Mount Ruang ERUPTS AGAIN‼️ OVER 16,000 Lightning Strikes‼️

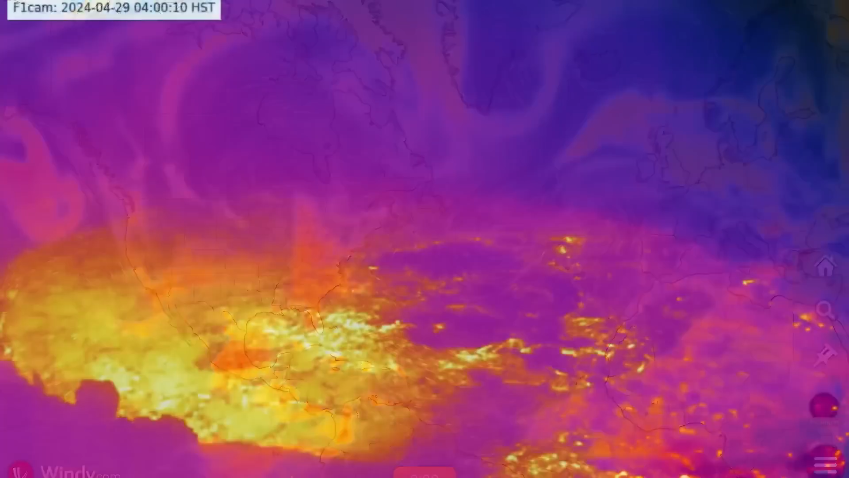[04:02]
But we are keeping an eye on Kilauea volcano. Quick glance here at the last 12 hours of imagery.
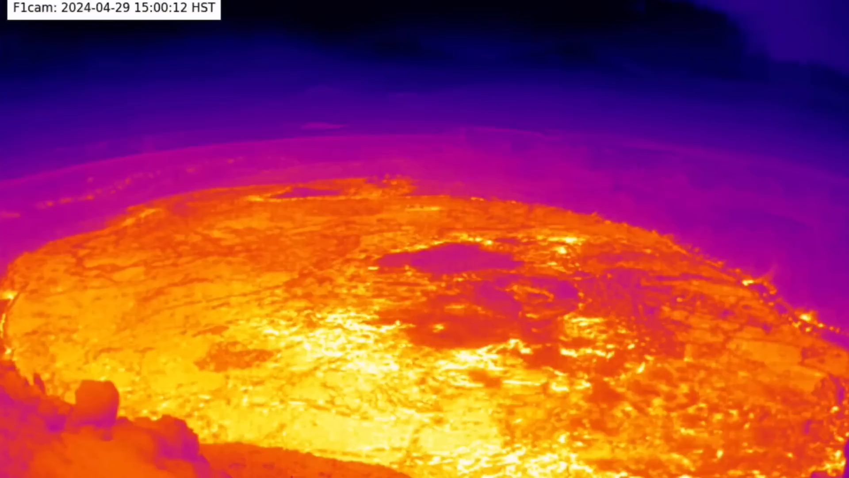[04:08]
Showing the infrared as things are heating up at the Kilauea caldera.
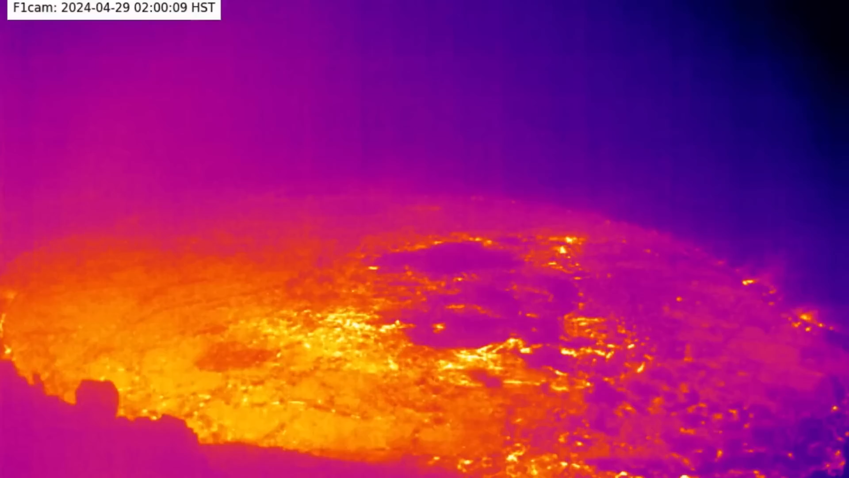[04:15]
But also a lot of earthquakes.